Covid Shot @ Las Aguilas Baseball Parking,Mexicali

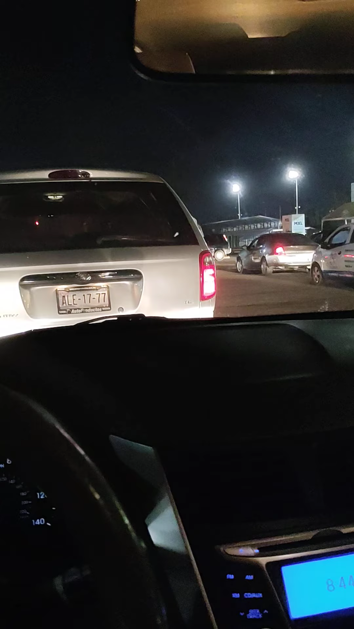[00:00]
Hey, it's Monica. Guess where we are? And the Mira, estamos aquí Águilas, where the lo que comimos baseball que está of viniendo para acá. Mexicali and the Entre parking lot semana has que turned vengas, into vete a por una de la calle de volada, son una vacuna hora. place where everybody's getting their shot En for una hora me va a COVID. reventar. It took us a whole 30 minutes in line.
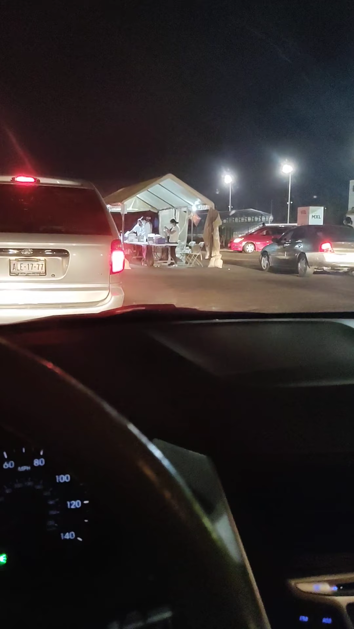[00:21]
So not bad, not bad. Left arm, Y bring porque traía your los corp papeles aquí or your driver license. en el It's carro, real mire. quick. Nada más por eso, porque me Guys, just traía aquí en el carro. keeping it safe. If you're gonna Pero get vamos a dar una vaccinated, vuelta y miré que se estaban metiendo y best thing se to do metió is come de down to volada. the Aguilas drive-through. My husband's getting his shot. Left arm. Better bring his papers.
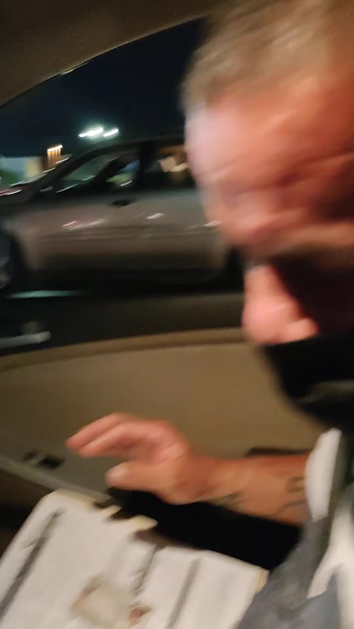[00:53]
Are you scared, Miguel? ¿Qué? Are you scared of the shot? ¿Tienes miedo? Yes, he doesn't like shots. Pero yo dijiste que sí, o sea, ya. So here we are.
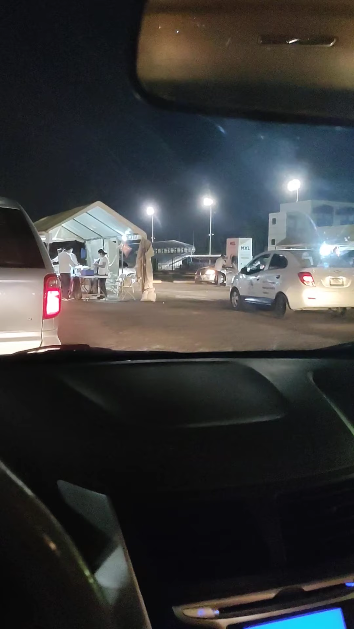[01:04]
It's gonna go quick. Gonna go quick. They're even coming in charter buses. I'm so glad. I am so grateful I'm not on behind that.